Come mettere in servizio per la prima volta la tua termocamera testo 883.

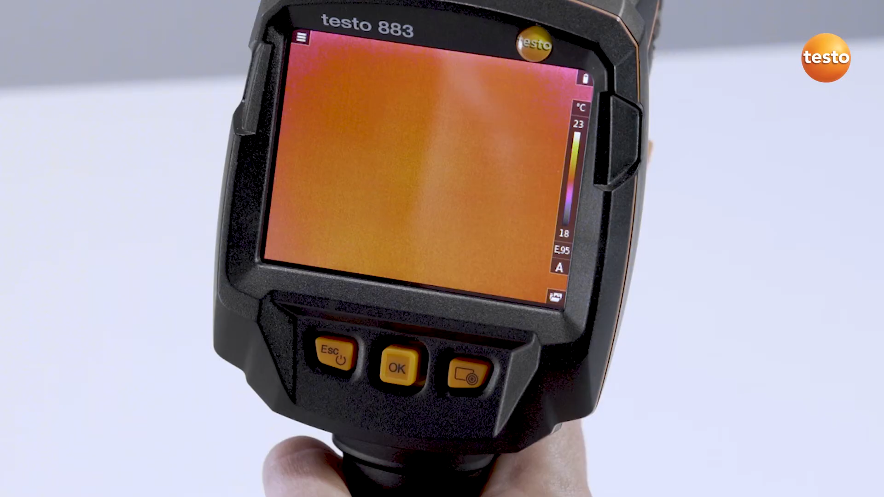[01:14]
On screen: scale top 23°C, scale bottom 18°C
È possibile programmare il pulsante di selezione rapida a destra per
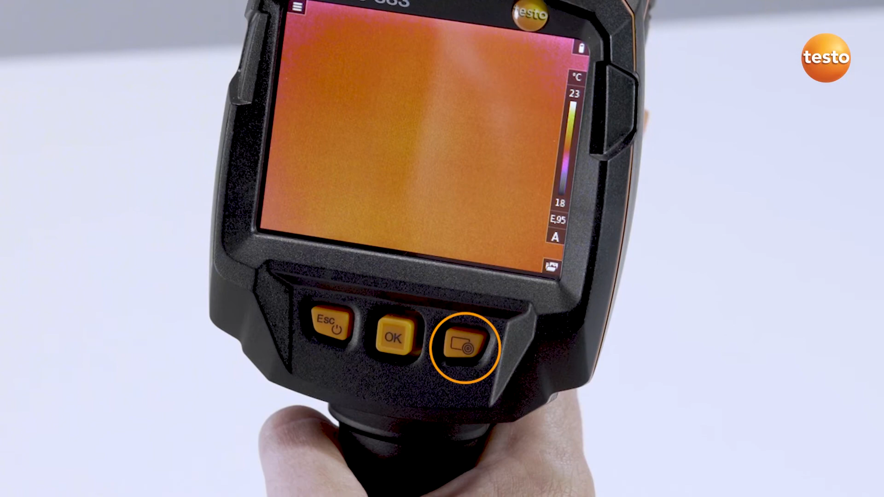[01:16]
On screen: scale top 23°C, scale bottom 18°C
accedere rapidamente a determinate funzioni per te importanti.
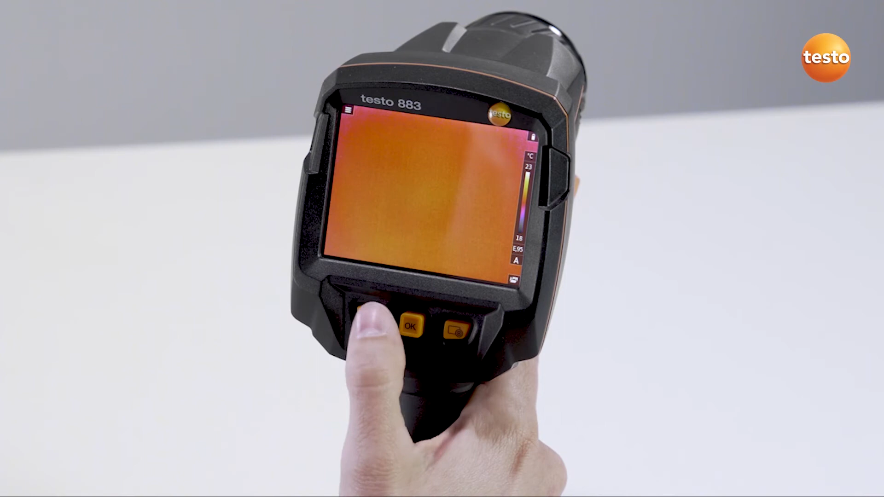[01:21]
Per farlo spostare il joystick verso destra per aprire il menu di selezione rapida, selezionare la funzione desiderata con il joystick e confermare. Il simbolo corrispondente sotto la scala dell'immagine termica mostra la funzione assegnata al pulsante di selezione rapida. Per richiamare la funzione appena selezionata, premere il pulsante di selezione rapida.
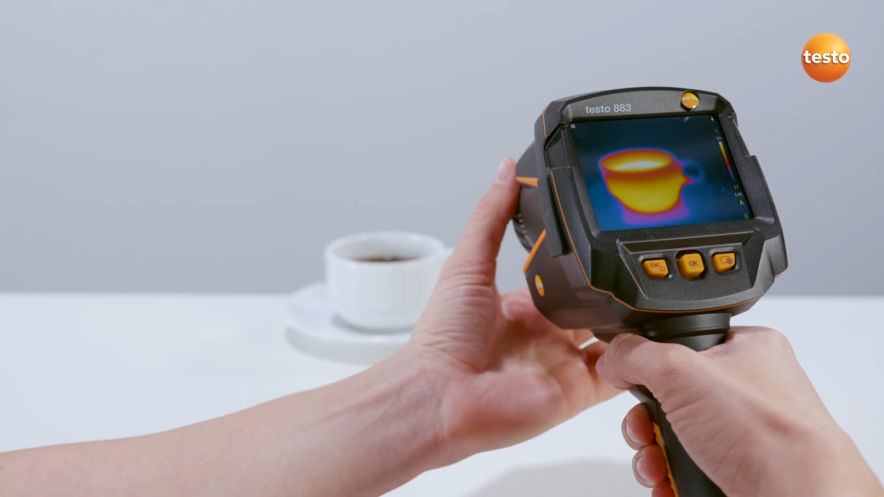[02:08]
Per mettere a fuoco, ruotare l'obiettivo. Per salvare un'immagine termica, premere il pulsante sull'impugnatura.